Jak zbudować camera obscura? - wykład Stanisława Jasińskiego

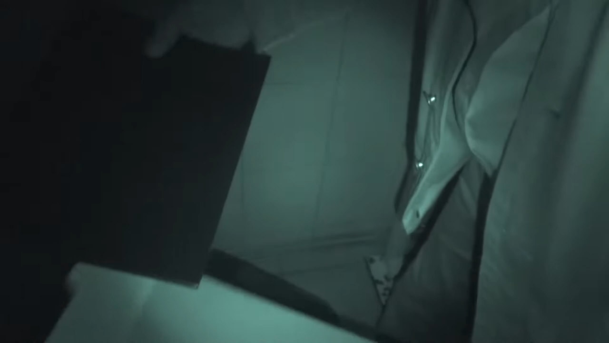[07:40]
I jest teraz, można by tak było powiedzieć, że jest noktowizorem.